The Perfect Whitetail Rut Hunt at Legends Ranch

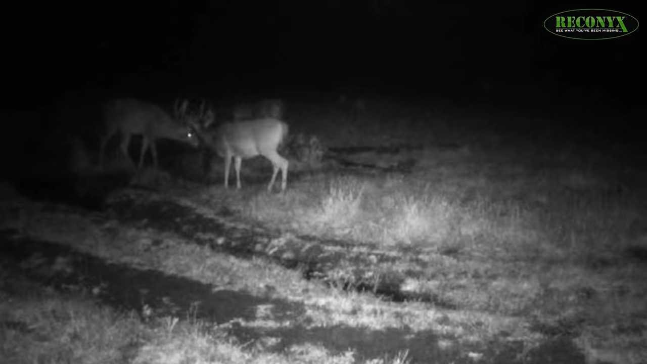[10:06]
We're in the same spot we've been sitting because Reconyx has shown a lot of really good mature bucks in here.